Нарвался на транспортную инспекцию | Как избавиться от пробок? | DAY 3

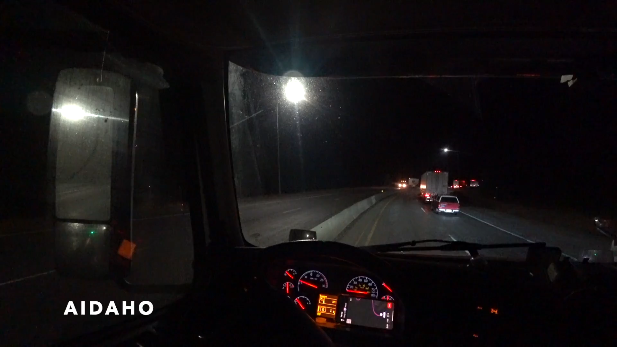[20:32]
здесь пробка Небольшая Она очень-очень-очень плотная Видите? Вот она здесь уже заканчивается Но стоим плотничком И в общем, я подъезжаю на эту пробку Все дружно стоят в правом ряду И никуда не рыпаются Я тоже встал в правом ряду И стоял с самой последней Потом какие-то умники Начали сзади меня Из правого ряда Перестраиваться в левый И ехать туда Вперед Потому что левая полоса свободная И эти люди почему-то думают Что они лучше других
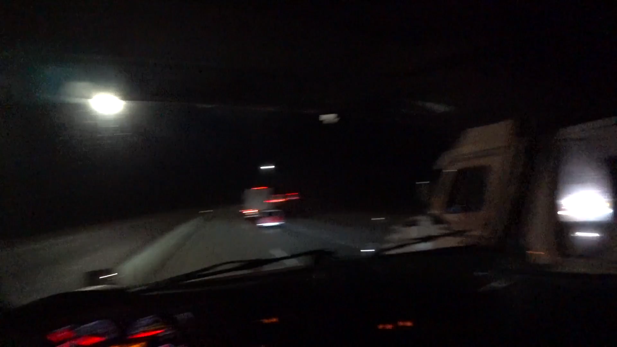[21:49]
Я держу весь поток Все как приехали Так отсюда и уедут Не надо ребят туда подъезжать Те кто едет по левому ряду До самой пробки Потом эту пробку Увеличивают до невероятных размеров Потому что начинают Втискиваться в правый ряд Или наоборот Правый и левый В общем не важно Если все стоят в одном ряду Стойте пожалуйста В одном ряду Тронулись Видите Кое как ползут Впервые за 15-20 минут Правый ряд тронулся Вполне возможно Что мои действия Привели к тому Что наконец